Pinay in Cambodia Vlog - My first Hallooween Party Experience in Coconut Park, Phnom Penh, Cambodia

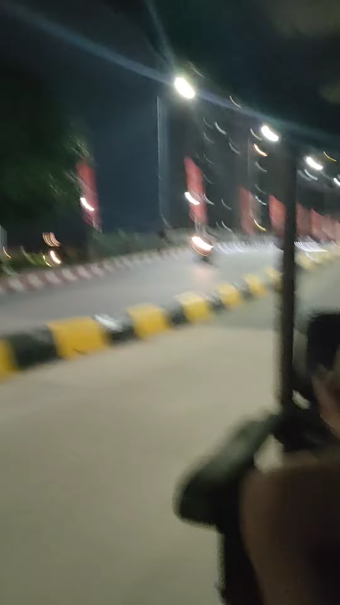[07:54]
isip sabi niya tara na uwi na tayo so ayan na nga guys sumakay na kami ng tuktok at uwi na kami kasi tapos na yung isang gabi isang gabi
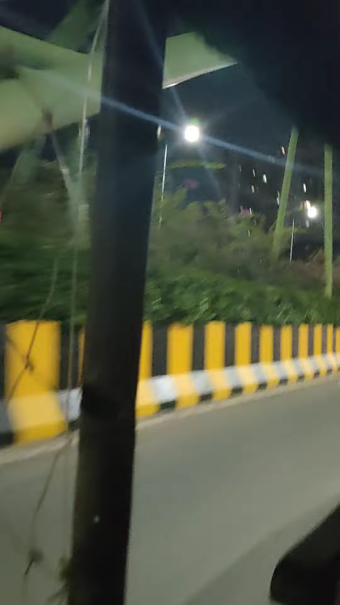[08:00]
ng halloween at isang gabi ng pagrarampas sa coconut park so ito pala guys pa uwi na kami papunta sa aming kondo at kami na ay pa magpapahinga dahil